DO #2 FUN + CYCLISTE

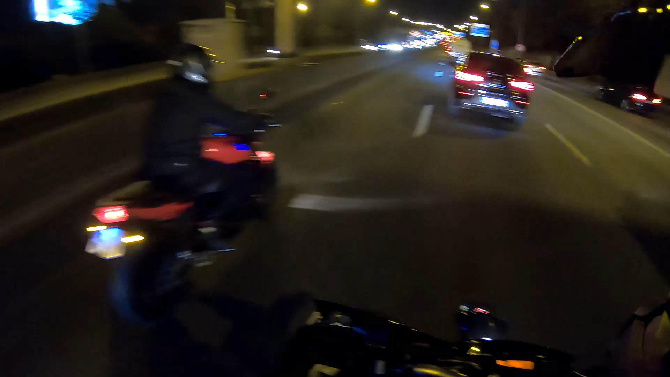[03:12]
Là, on est bientôt à Port de la Chapelle. À Port de la Chapelle.